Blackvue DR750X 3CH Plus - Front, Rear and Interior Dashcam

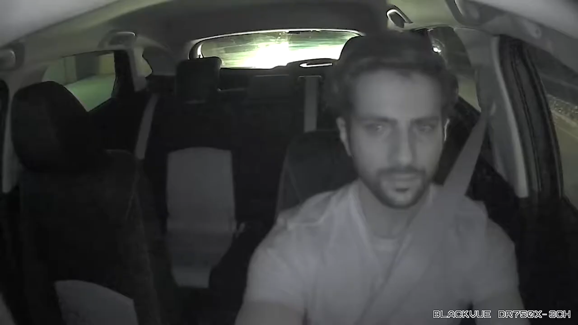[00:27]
while the interior-facing camera uses infrared LEDs to capture clear footage even in complete darkness,